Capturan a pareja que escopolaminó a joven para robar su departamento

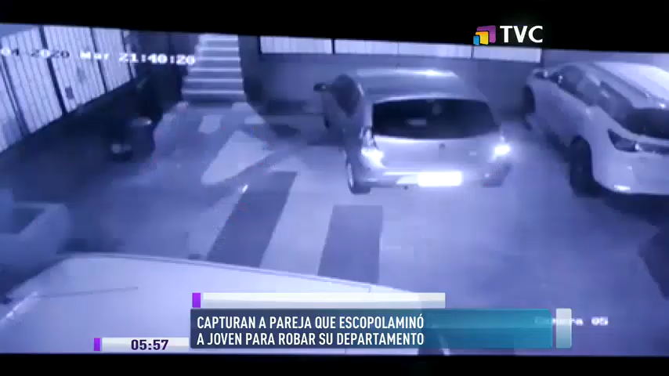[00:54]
El anfitrión se quedó dormido y el supuesto amigo empacó lo que más pudo. Gracias a las cámaras de seguridad del edificio se ve que baja, pasa por el parqueadero y se va con la bicicleta y una mochila en la espalda.